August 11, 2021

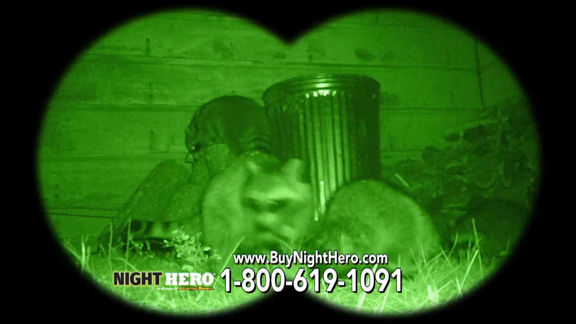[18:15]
up garbage eating critters or spot thieves before they even get close call